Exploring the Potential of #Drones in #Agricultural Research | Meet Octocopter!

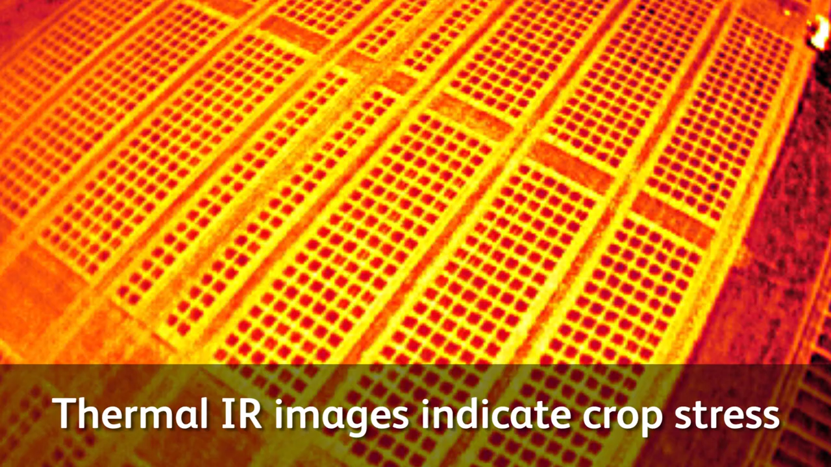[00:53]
We've got a thermal camera taking thermal images and we've got a multi-spectral camera which is taking near-infrared images.